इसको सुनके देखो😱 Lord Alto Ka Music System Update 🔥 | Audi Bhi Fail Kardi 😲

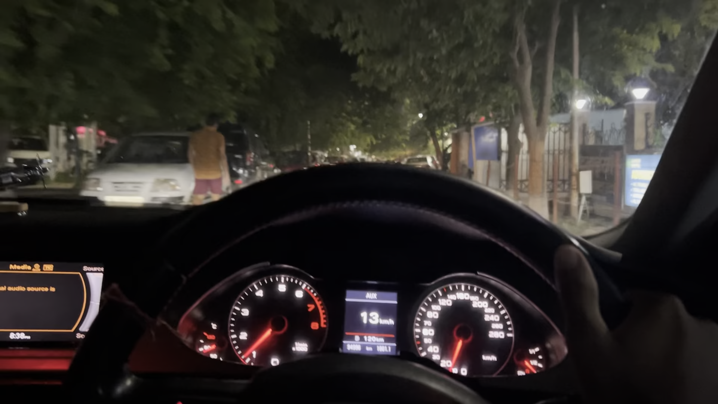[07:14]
लो भाई जिम से तो निकल लिए, अब बाटी जी भी आ गए, अब हम चल रहे जूस पीने क्योंकि थोड़ी एनर्जी ले लें ना।
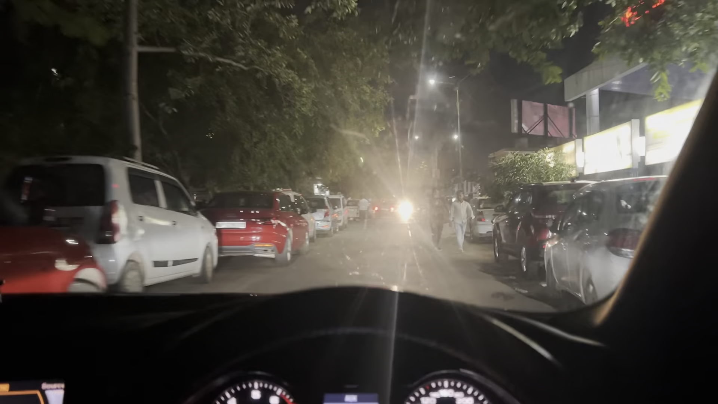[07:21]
अब पीछे एक भैया हमारा बेर बेर मोटरसाइकिल वाला हॉर्न बजाया जा रहा, हॉर्न, लेकिन उसको दिख नहीं रहा कि आगे जगह नहीं है, सिंगल रोड है, कहाँ जगह दूँ मैं इसे।
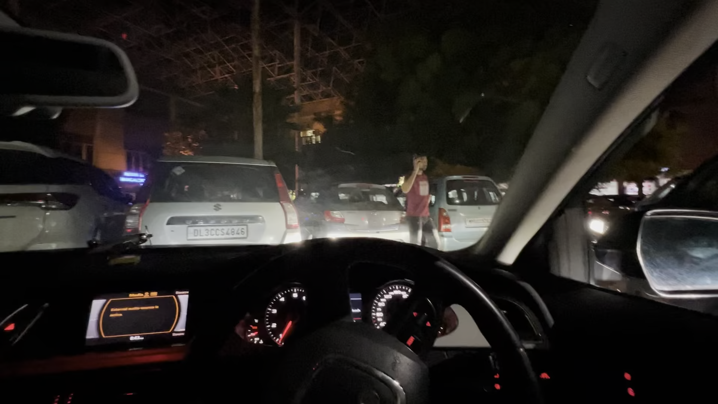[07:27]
चौड़ी गाड़ी वैसे हमारी, क्यों बाटी जी?
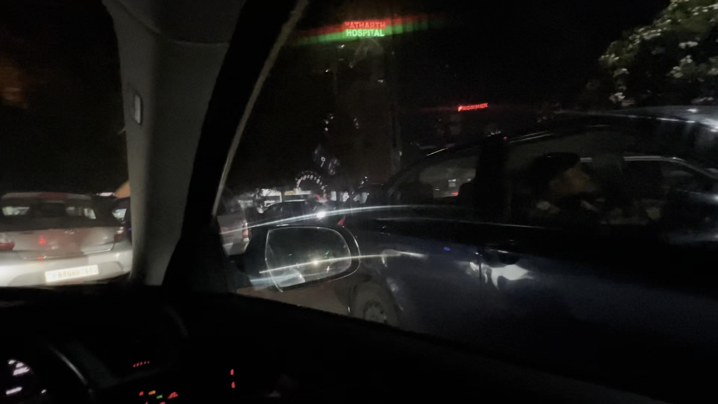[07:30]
लो भाई भयंकर जाम में फंस चुके हैं,